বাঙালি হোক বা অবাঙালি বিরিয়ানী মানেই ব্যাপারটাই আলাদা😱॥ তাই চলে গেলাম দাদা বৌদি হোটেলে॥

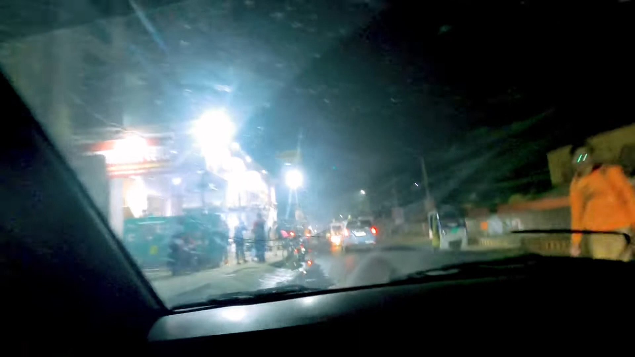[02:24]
আর আজকে স্পেশালি এই যে দাদা বৌদি বিরিয়ানি চলে এসেছি, দাও আমি হচ্ছে
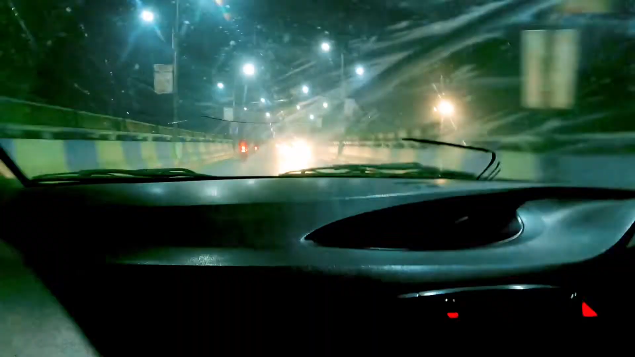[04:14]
ব্যারাকপুর ব্রিজের ওপরে আছি, ব্রিজের ওপর দিয়ে আর কি বারাসাতের দিকে যাচ্ছি। তো বাড়ির দিকে রওনা দিচ্ছি।